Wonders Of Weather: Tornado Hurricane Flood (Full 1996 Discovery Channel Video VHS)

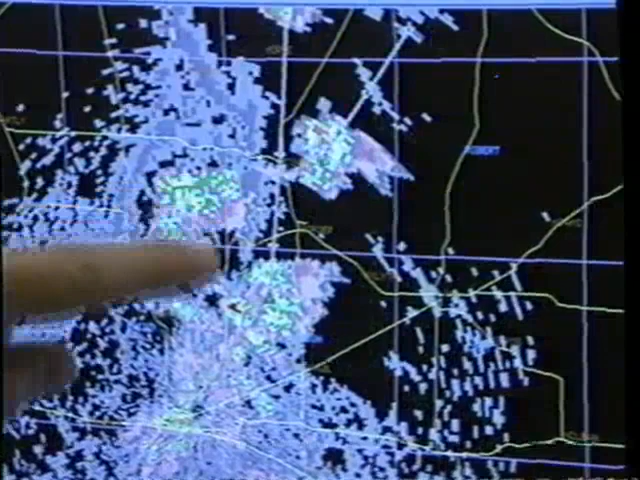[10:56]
left no time to escape all up in here all north of amarillo initially storms first now scientists use the latest generation of